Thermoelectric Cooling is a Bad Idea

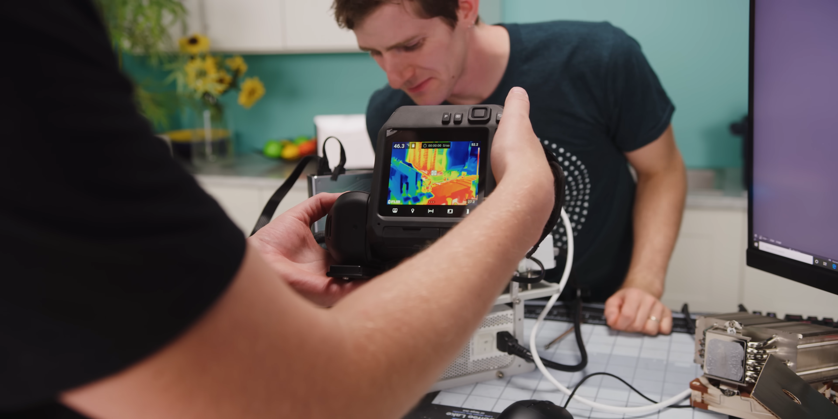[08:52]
CPU there Oh, we're at 100 Oh
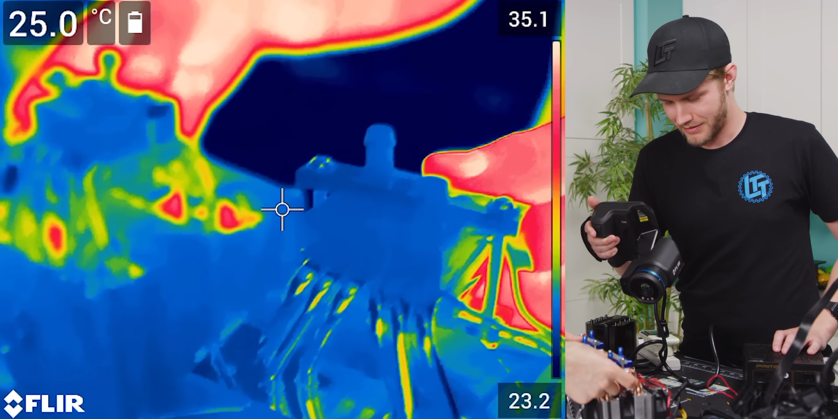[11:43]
On screen: spot 25.0°C
Wow that immediately Got really cold Wow 18,
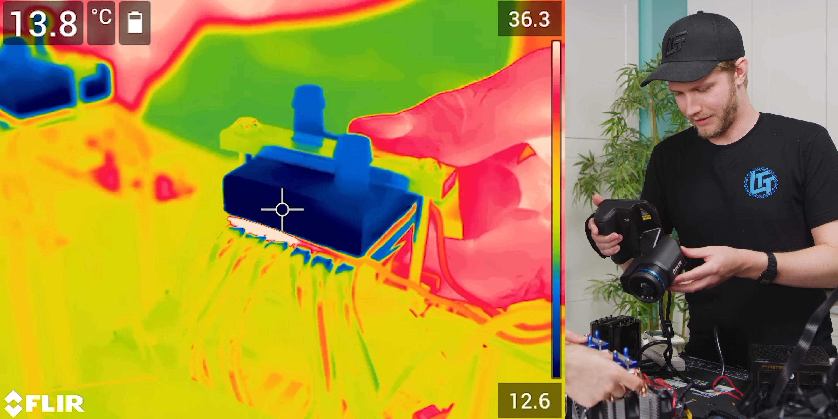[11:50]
On screen: spot 13.8°C
15, 13, 11 That's chilly That's getting That's getting That's really cold We're gonna be below zero very soon Yup we're below zero degrees
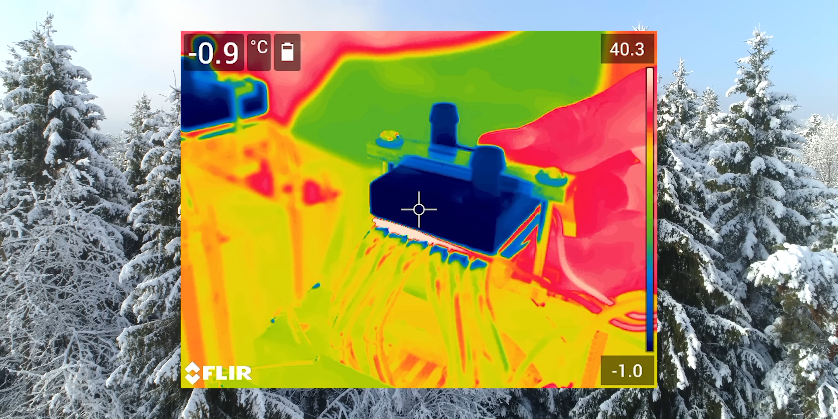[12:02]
On screen: spot -0.9°C
So This could be a bad idea To keep my finger on here Yeah What's it like on the bottom?
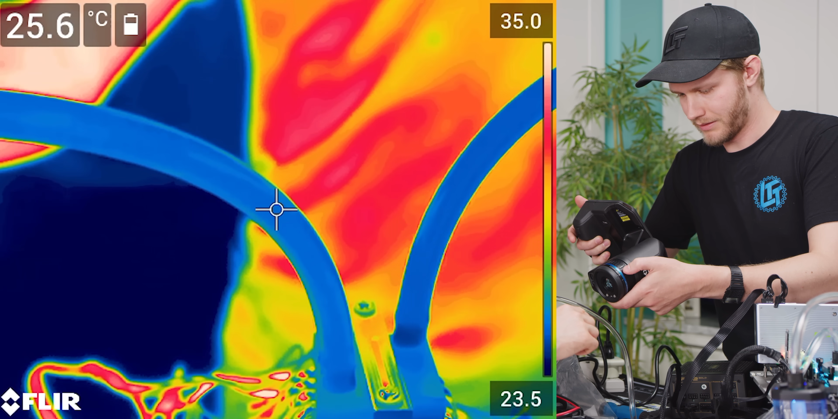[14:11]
On screen: spot 25.6°C
Remember there's two chillers in series here So we want this one versus this one So this one's like 26 And this guy
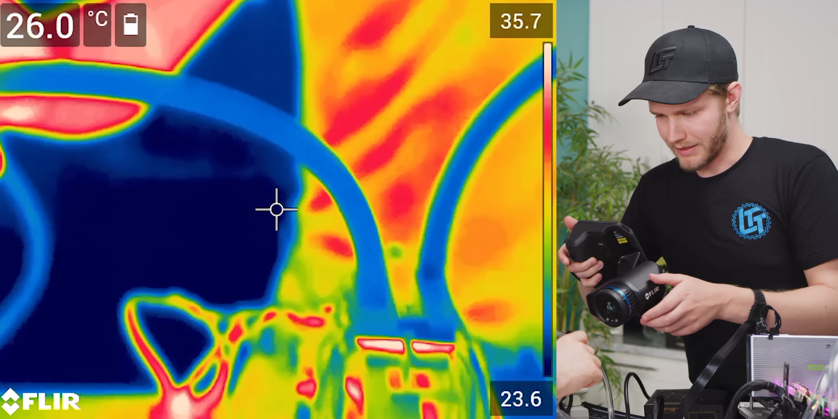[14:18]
On screen: spot 26.0°C
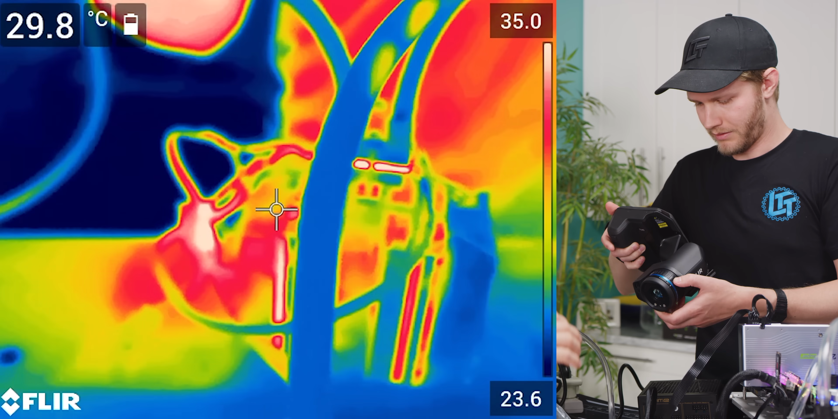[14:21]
On screen: spot 29.8°C
Come on It's like It's like 26 also Oh Oh Okay